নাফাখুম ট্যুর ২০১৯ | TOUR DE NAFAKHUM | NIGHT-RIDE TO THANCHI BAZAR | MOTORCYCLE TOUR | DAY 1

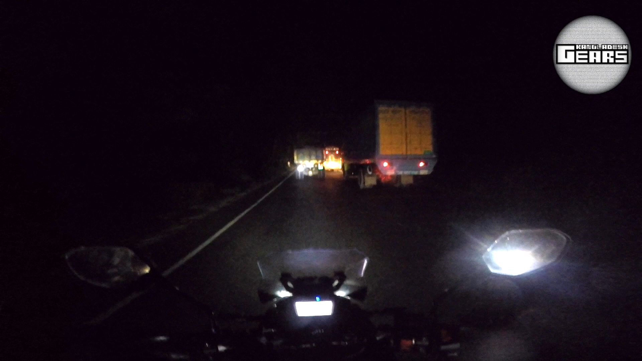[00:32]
সো আজকে আমার হাতে চোখের সামনে ট্রাক আছে, সামনে যে ট্রাকটি এটি খুবই পাগলামি করতেছে, আই ডোন্ট নো ওয়াই।
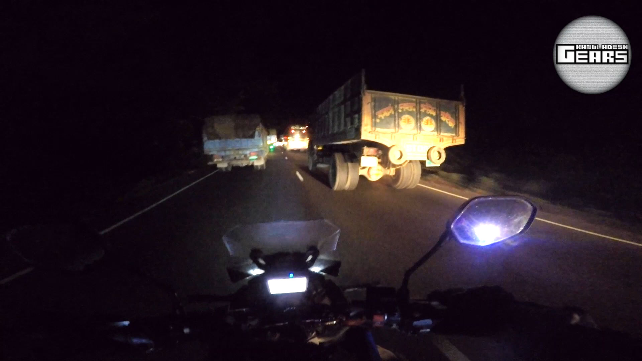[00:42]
বাট ট্রাকটা যেহেতু লোড নাই, আই মিন ফাঁকা, সো ওর ইঞ্জিনও ভালো পারফর্ম করতেছে এবং স্পিড আপ হচ্ছে। সে রীতিমতো কাউকে দেখছে না, কোনো কিছু কেয়ার করতেছে না, শুধু শুধু ওভারটেক করছে। এখন আমরা মিয়ামিতে অ্যাকচুয়ালি ডিনারের জন্য, যেটা আপনাদের আগেই বলছি।
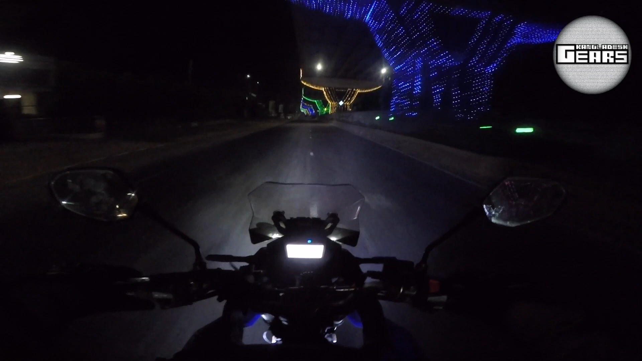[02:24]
চিটাগাং শহর সুন্দর, লাইটিং এভরিথিং সুন্দর। জাস্ট অ্যাবাউট টু মর্নিং, এর মধ্যে মাত্র খবর আসছে, রাকিব কি জানি, সাইক্লোন, সাইক্লোন অ্যালার্ট। কোন লোকেশনটা? কক্সবাজারের, মানে সমুদ্র সৈকত থেকে উৎপত্তি হবে, রাইট? ও আচ্ছা, বঙ্গোপসাগর থেকে উৎপত্তি হয়েছে। কি অবস্থা?